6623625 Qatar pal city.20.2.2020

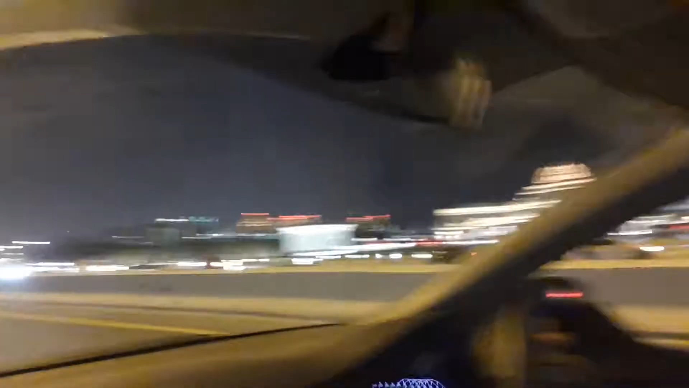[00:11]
ये सामने देखें पल सिटी का एरिया है, वो अपना होटल साइड है, देखें हाँ
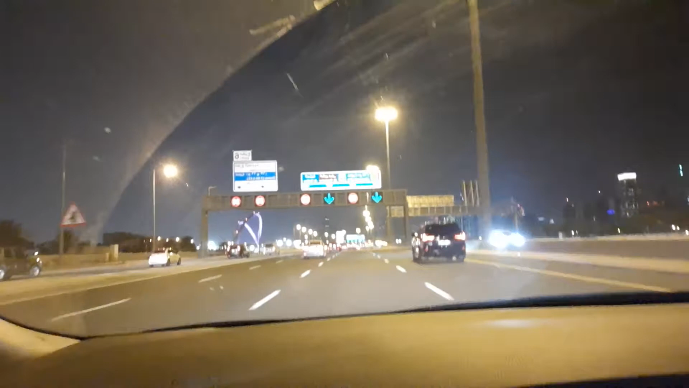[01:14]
ब्रिज के ऊपर गाड़ी चढ़ाऊंगा, देखिए ब्रिज का व्यू देखिए कितना खूबसूरत व्यू है और आपको बड़ा मजा आएगा देखने में, देखें और खूबसूरत नज़ारे हैं ये देखें आप।